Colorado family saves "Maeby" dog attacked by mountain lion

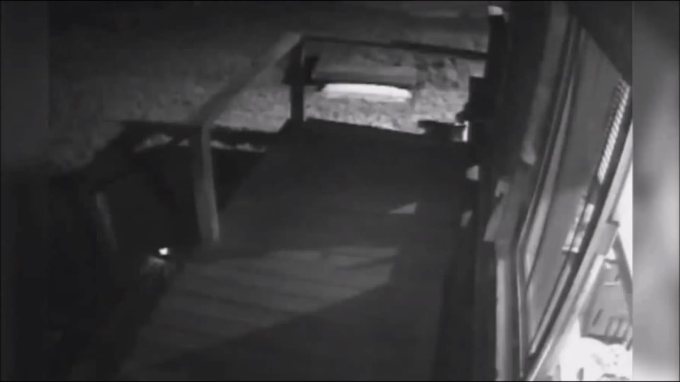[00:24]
Family surveillance video showing Maeby heading out the door and running smack dab into a mountain lion. One, two, then three family members, one with a shovel, one with a flashlight, racing out to save her. Charlie Allen is last out of the house. It looked up and Maeby got away at that point. The one with the flashlight.
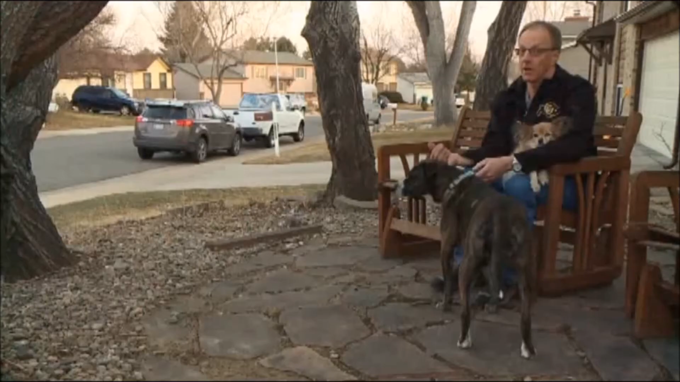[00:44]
Dog got away from the lion. The lion could have easily taken after both of them and, you know, been on him in a second. So, and fortunately, it was staring at me instead. Staring at Allen after taking bites and swipes at Maeby.
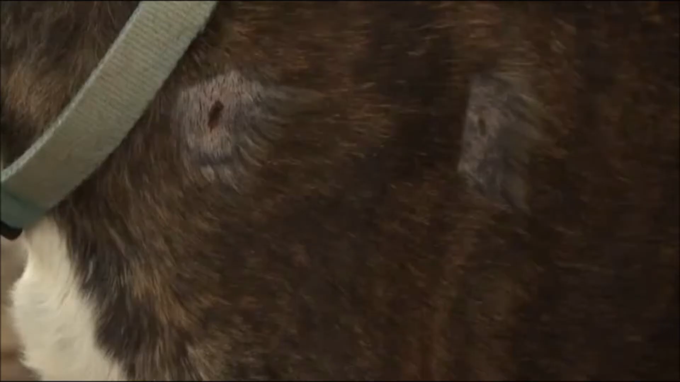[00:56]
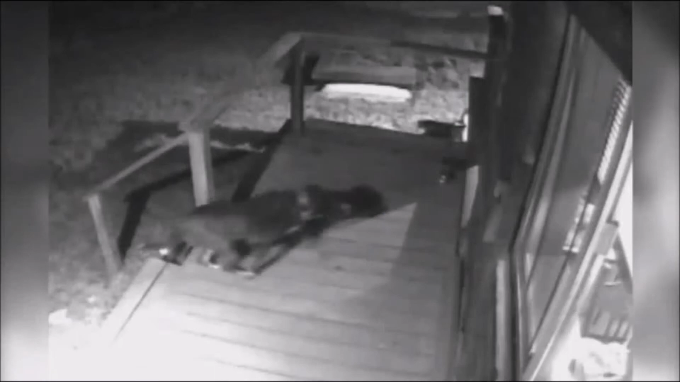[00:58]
After everybody hurriedly gets back inside, Allen then tries to drive the big cat away with light.